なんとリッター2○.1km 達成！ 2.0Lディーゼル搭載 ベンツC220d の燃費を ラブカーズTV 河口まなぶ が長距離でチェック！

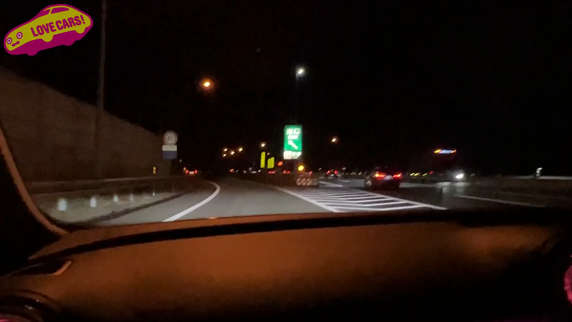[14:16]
ここまで上りが結構きつかったのでまあこれはいたしかたないところかなと
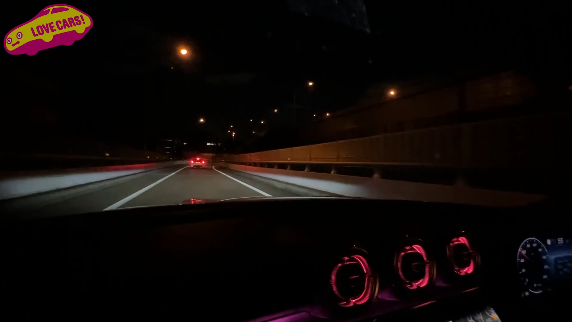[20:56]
調布を降りまーすリッター25キロで調布を降りました25.1に降りましたうおー25.